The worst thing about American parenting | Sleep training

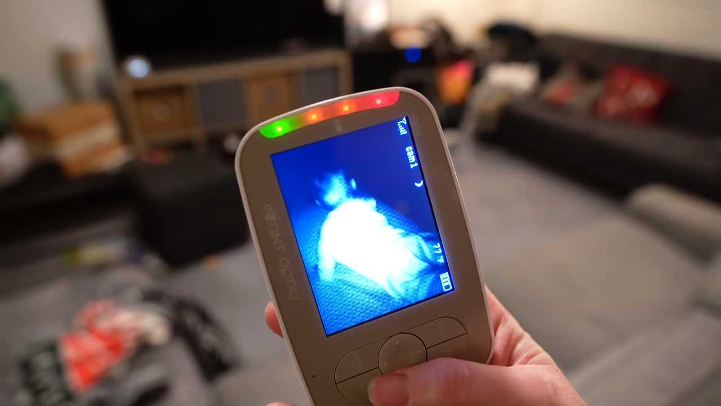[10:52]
So you can see him moving around there. So now we just kind of monitor it. I look at the time. So right now it is 7.50.